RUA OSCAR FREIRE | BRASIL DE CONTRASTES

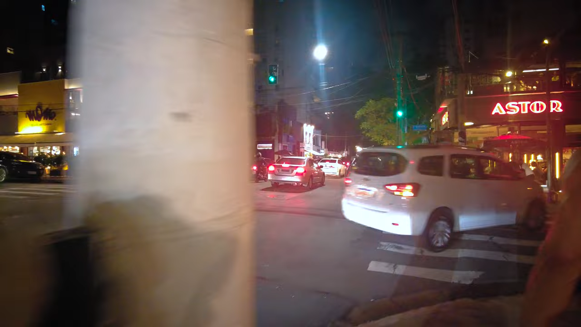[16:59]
São as pessoas Que elegem os políticos Então Aqui é uma região Pessoal Essa parte aqui Já de extrema De restaurantes Muito top Muito bonito Fazendo assim Falando dessa parte aqui Então o Brasil Ele precisa